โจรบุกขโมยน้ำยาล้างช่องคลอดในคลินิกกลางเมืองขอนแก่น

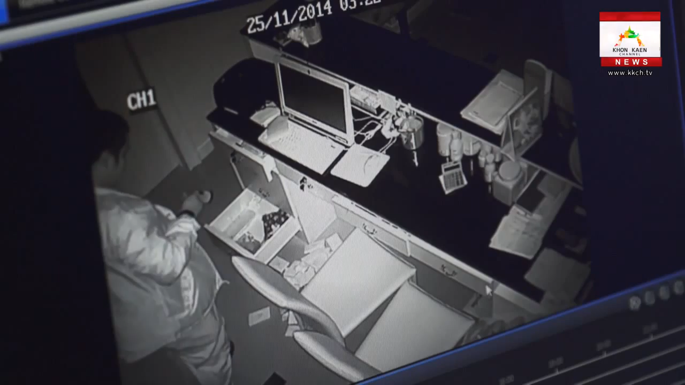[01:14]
ี่ยวข้องและบริเวณโดยรอบของคลีนิกพบว่าคนร้ายเป็นชายอายุประมาณ 30 ปีลงมือก่อเหตุเพียงลำพังคนเดียวก่อเหตุในเวลา 3 น.